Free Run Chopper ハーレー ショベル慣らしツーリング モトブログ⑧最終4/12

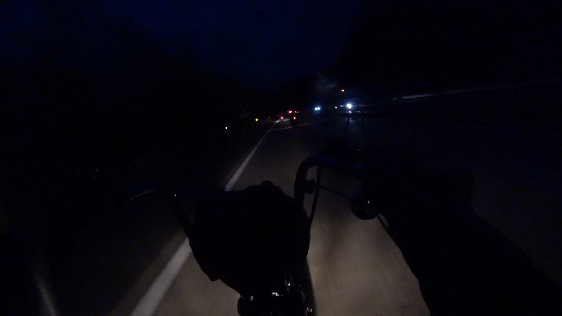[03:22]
辰野西までねあと24キロなんですよまあいけそうですねとりあえず向こうに着いてからですね頑張ってくださいよ夜見えへんな俺ね怖いよ怖い怖いだいぶ暗くなってきましたよもうね
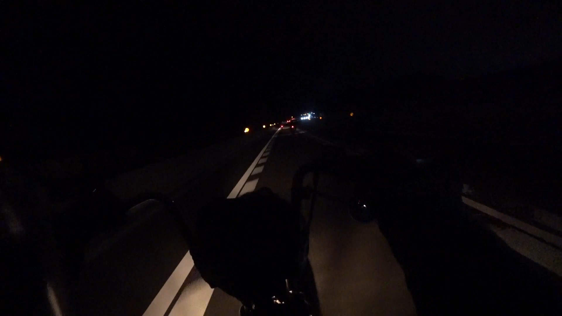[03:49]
もうそろそろ経つのに行くと思うんですけどこれはね暗くなったからってね別に慌てる必要なんかまるっきりないんですよこんなもんねゆっくりね走ったらね走ればね夜空の気持ちいいってなもんですよいや本当にこんなに寒くないんでね今だからねゆっくりとねふらふらふらふらふらとね
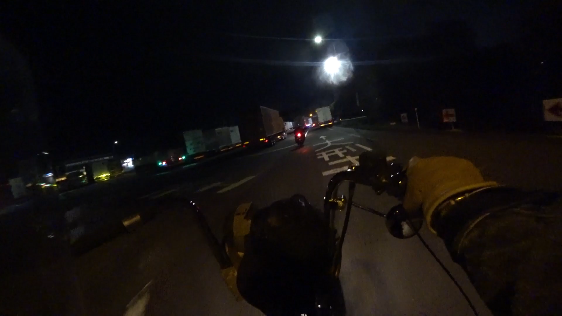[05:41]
え?誰?ブー?誰がバンバンになってんのよえ?え?止まった?止まった?止まった?止まるねえ?